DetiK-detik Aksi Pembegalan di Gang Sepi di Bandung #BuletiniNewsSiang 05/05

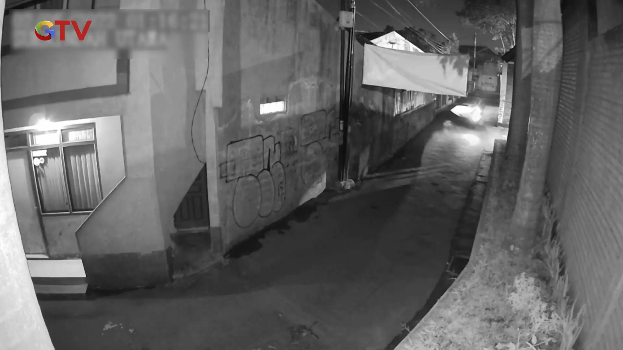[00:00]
Inilah rekaman CCTV aksi pembegalan yang dilakukan dua orang pengendara sepeda motor di kawasan Gang Sukaindaci, Kutra, Kota, Bandung.
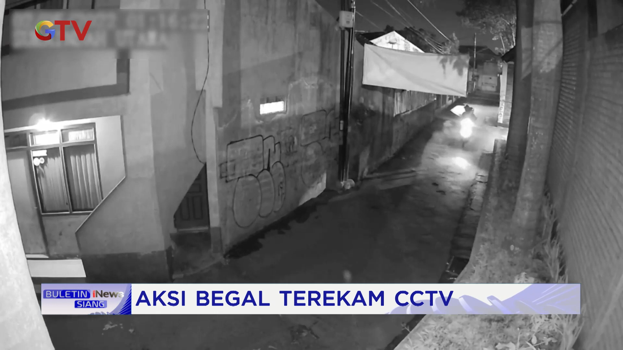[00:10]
Dalam rekaman, nampak korban dan para pelaku sempat berpapasan di gang sepi tersebut. Para pelaku yang melihat korban membawa ponsel,
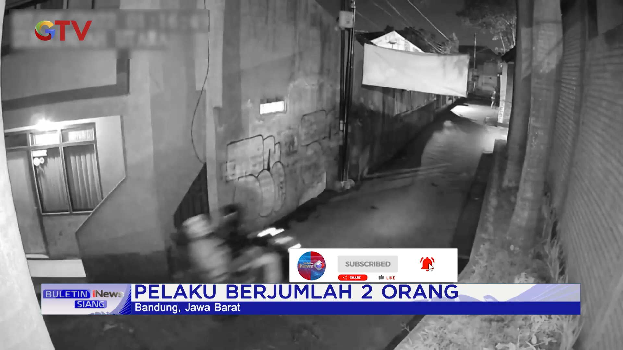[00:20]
akhirnya kembali memutarkan kendaraannya dan langsung melakukan aksi pembegalan kepada korban. Korban sempat melawan para pelaku hingga salah satu dari pelaku mendusuk korban di bagian lengan dan dadanya.
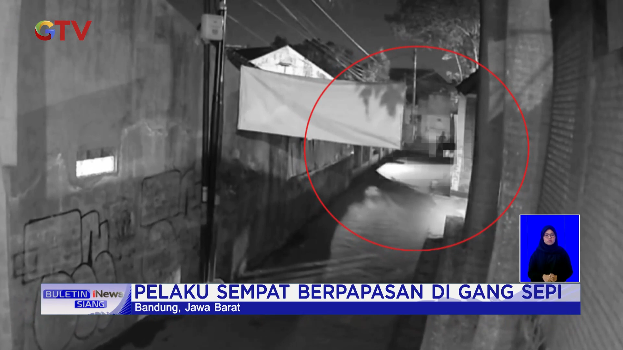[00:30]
Korban yang sudah tidak berdaya pun langsung lari ke arah warga untuk meminta pertolongan.